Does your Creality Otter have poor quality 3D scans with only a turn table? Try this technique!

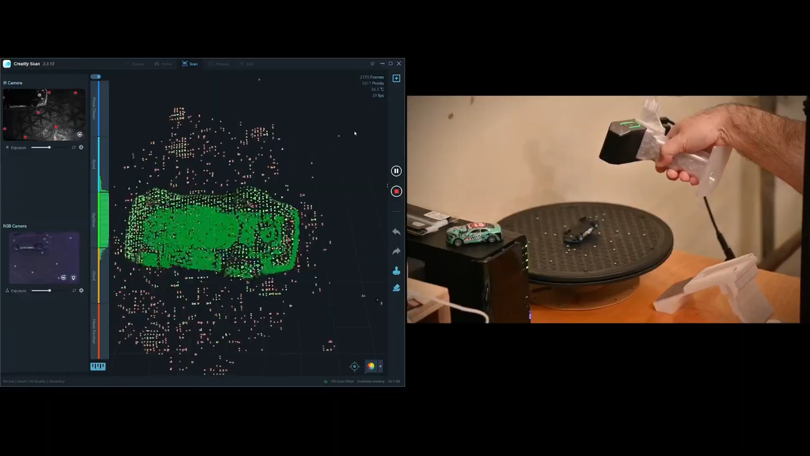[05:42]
and so this has one revolution less
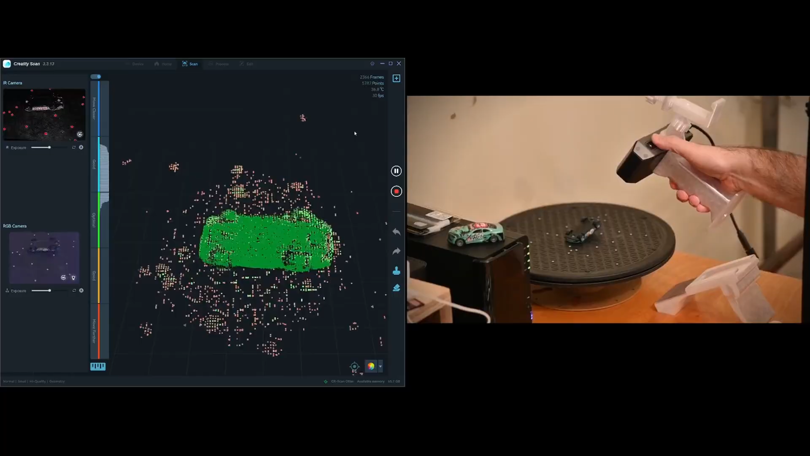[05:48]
of the car and then some freehand and then the nice thing about my grip that you've
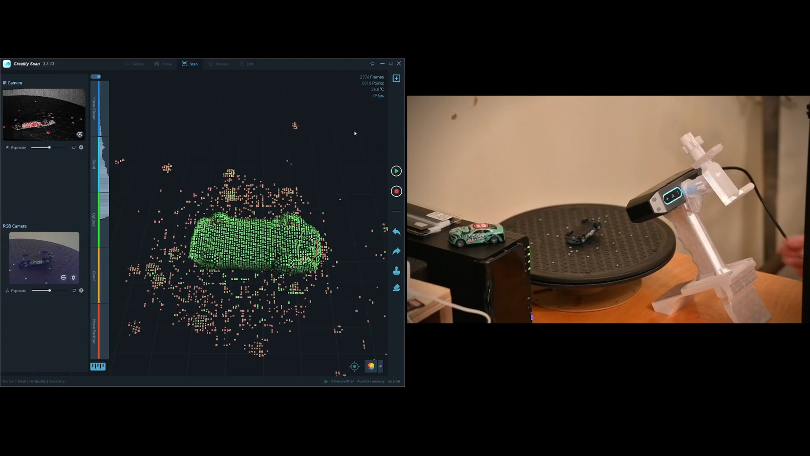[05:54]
seen in the prior videos and I'll talk about a little bit later is it's easy to hit the play stop
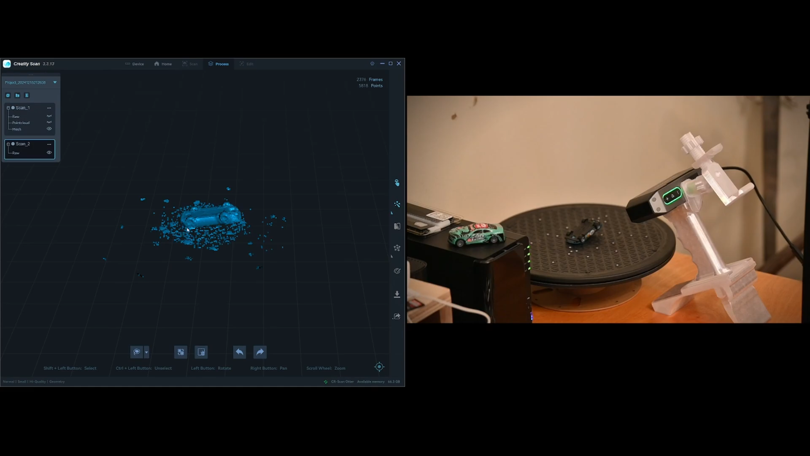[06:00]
button while scanning okay so same deal as usual I will circle around the object of interest invert and then delete the other items maximize the resolution sensitivity
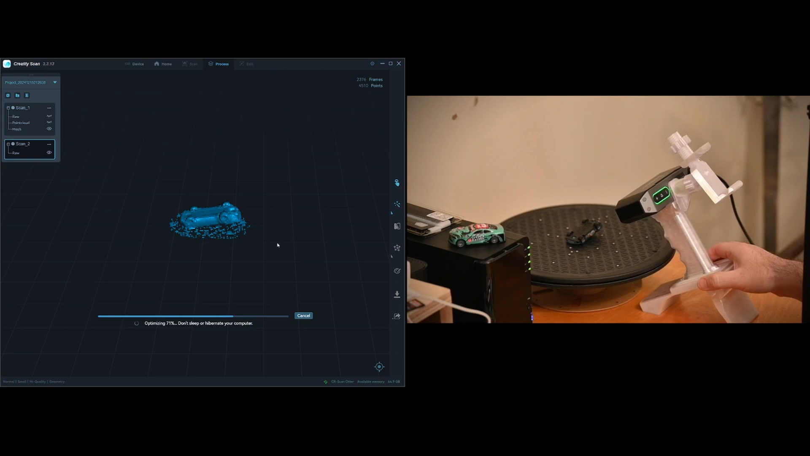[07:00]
got the bottom of it actually folds up so to sit flat if I want it to but it's been very useful for a lot of these scans and
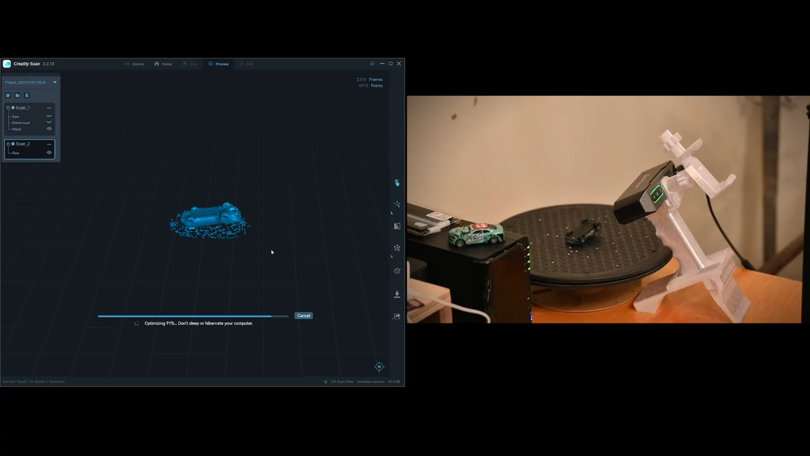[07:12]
I still absolutely like using this holder and the turntable especially to initially get the tracking and the main part of everything focused down before going handheld I find it it produces easier more consistent results as you can see on the screen the point cloud came up so we're just running the mesh now and depending on how close you're paying attention you might already be able to see a difference
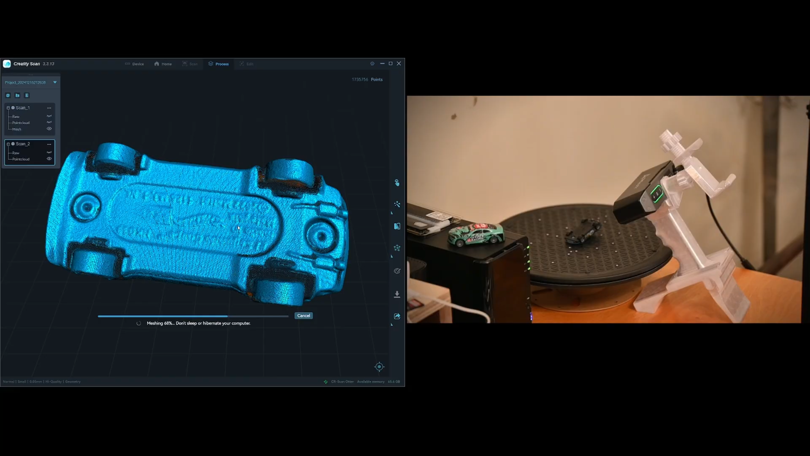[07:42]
in the quality of scan here just from the point cloud alone so here is the mesh
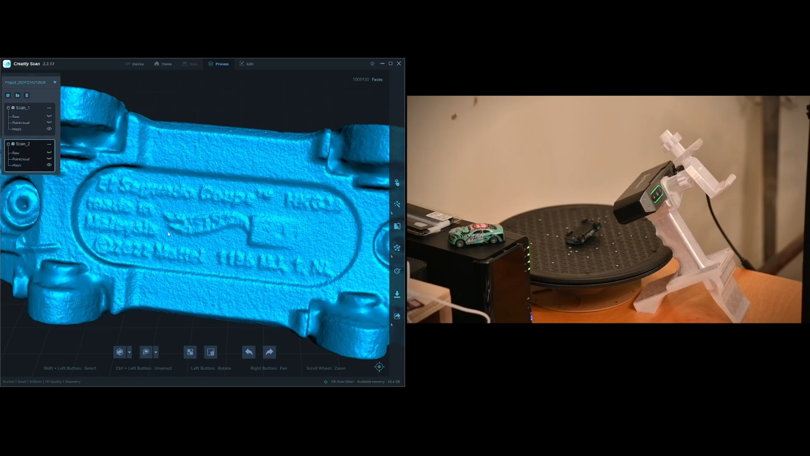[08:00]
the letters on the bottom and you should be able to tell that immediately the quality is better it's not absolutely perfect but you can start to read the text and the letters quite well and it's not very noisy
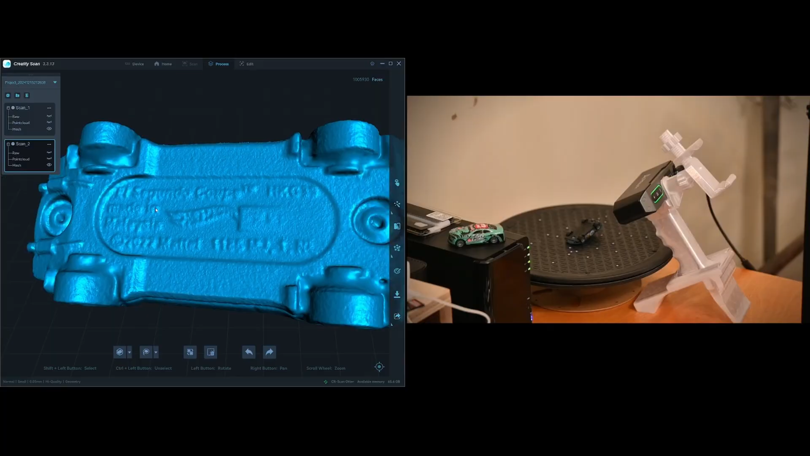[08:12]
and we'll just do a little comparison here looking at the total number of faces both of the mesh and of the point cloud so you can see that there's nothing dramatically different
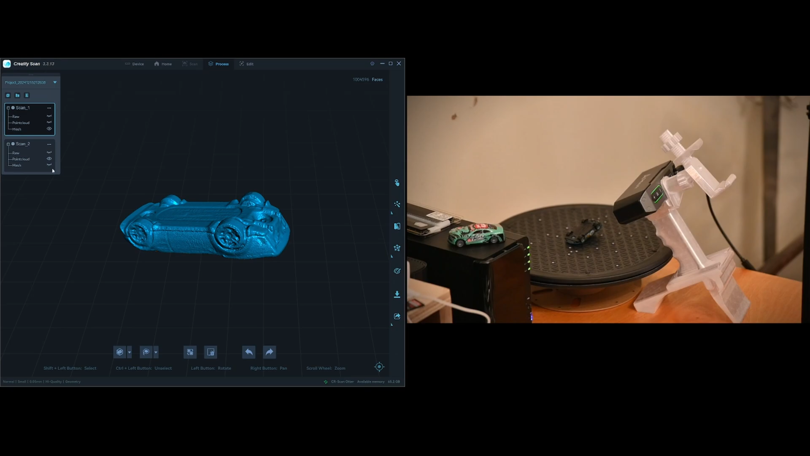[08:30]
between the two it's just that the quality of scan is better when you add in some
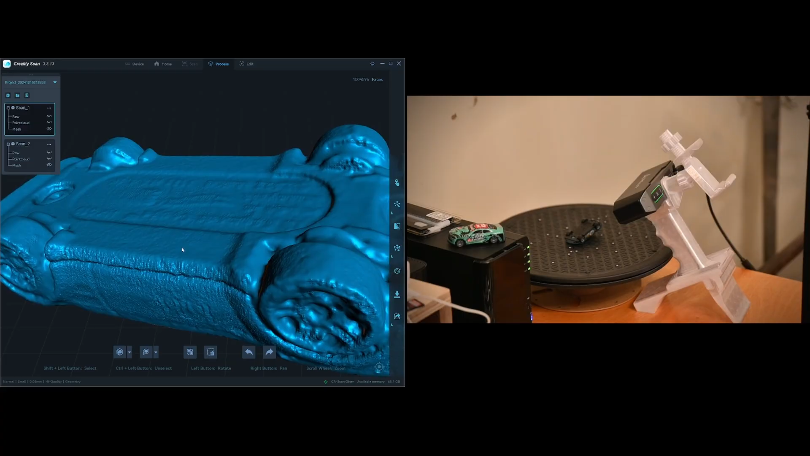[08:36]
freehand and here's just comparing the meshes so you can see
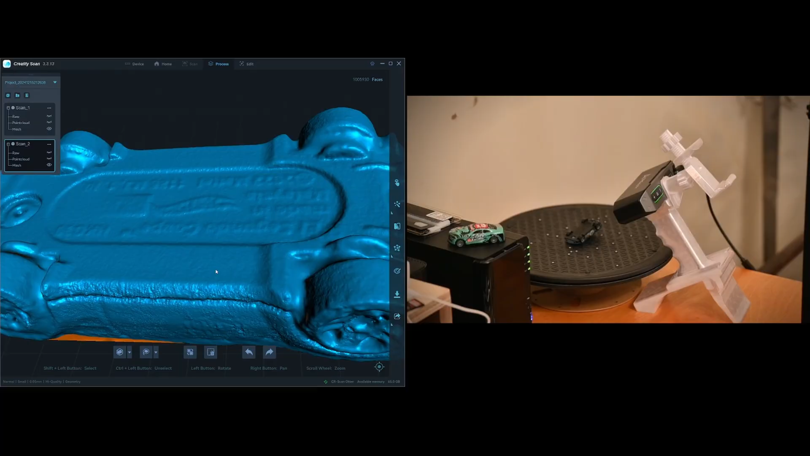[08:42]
what the freehand you can read a little bit better freehand and turntable but if you're only using the
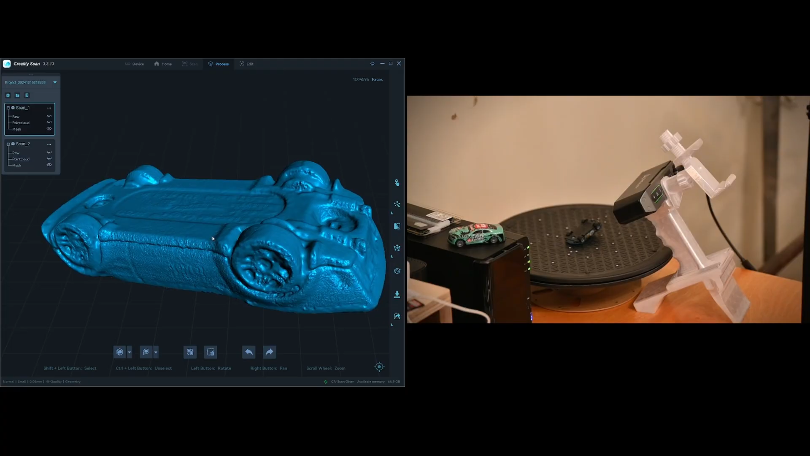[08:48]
turntable the quality is just not quite as good and so if you've been not totally satisfied with the results using a turntable try adding a little bit of freehand and and hopefully